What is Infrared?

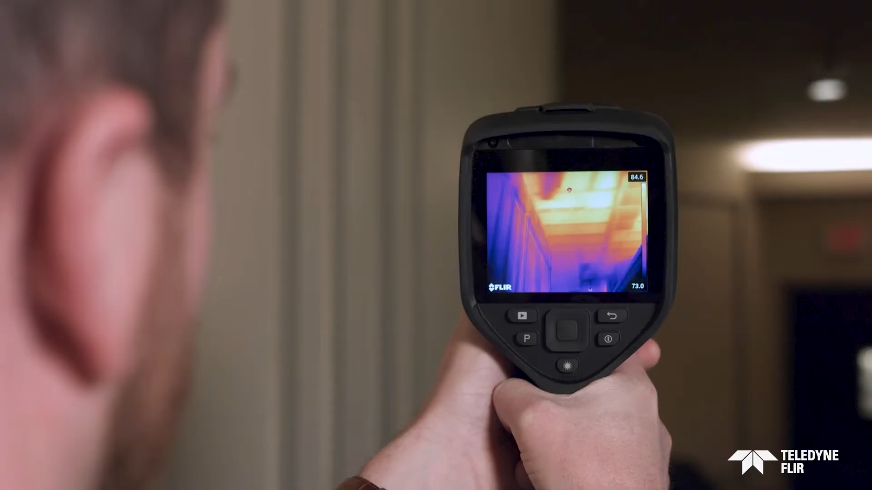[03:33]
moisture pests and more many FLIR test meters even have
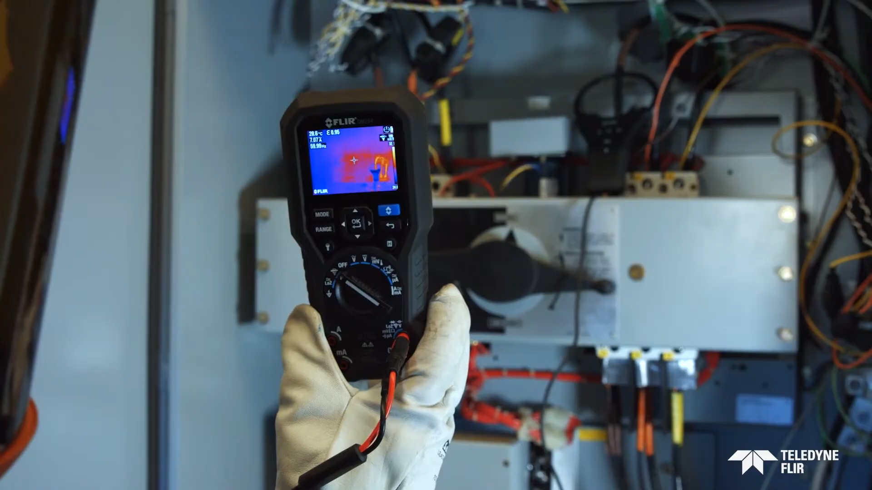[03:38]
simple built-in IR cameras to help locate problems that need verification